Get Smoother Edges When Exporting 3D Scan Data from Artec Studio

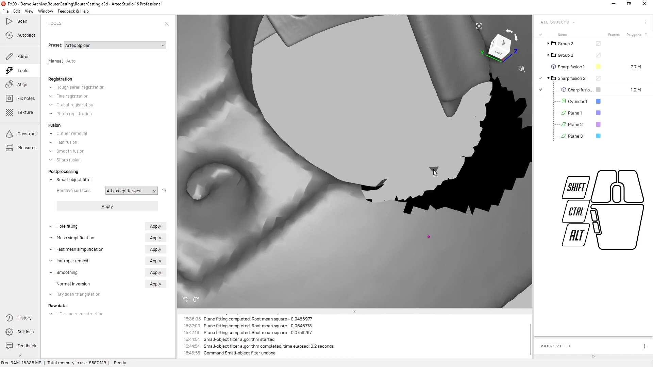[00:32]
Alternately, you can run it so that it deletes everything below a specific polygon count.
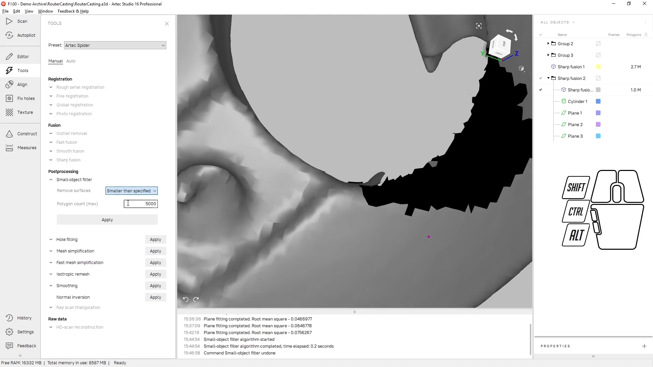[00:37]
Let's run that now.
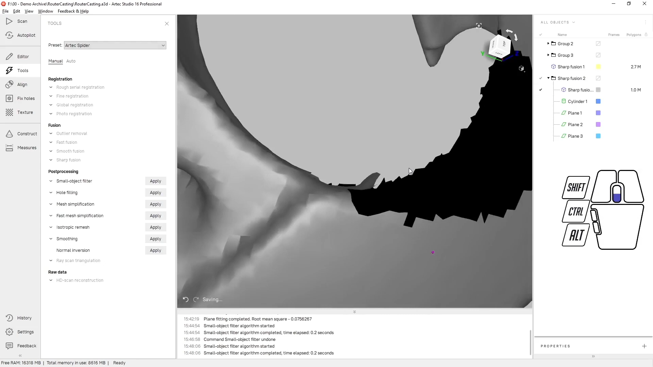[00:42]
The next thing I like to do is under the fix holes tab.